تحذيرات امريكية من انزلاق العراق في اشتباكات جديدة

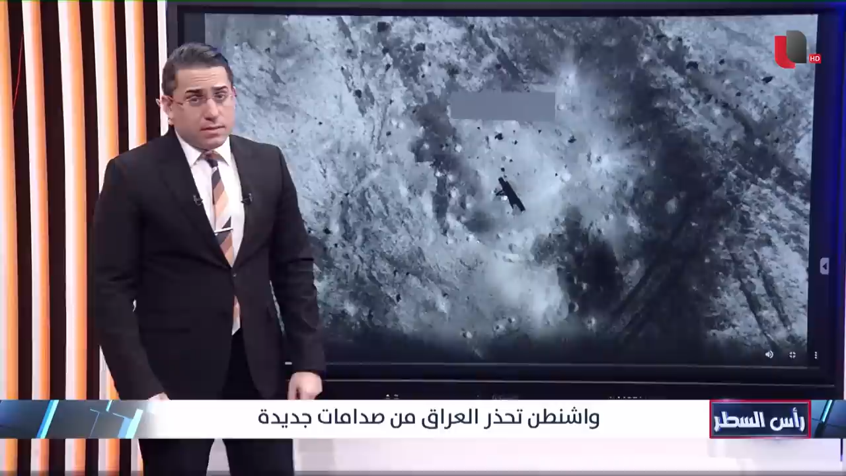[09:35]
المتحدة الأمريكية لطائرات الأباتشي وهي تضرب إحدى المنصات الصاروخية الموجهة على حقل العمر النفطي بهذا الشكل قبل أن نذهب إلى هذا المقطع سنلاحظ بأننا أمام منطقة صحراوية طبعا كما هو واضح هذا تل مرتفع بهذا الاتجاه وخلف هذا التل تأتي هذه المنصة الصاروخية مع وضوح أن هذه المنطقة بأنها يتواجد فيها حفر يوضح بأنها تتعرض إلى قصف أو أن هناك مناورات وغيرها وبالتالي هم نشروا بهذا الشكل الضربات كيف أن طائرات الأباتشي جاءت من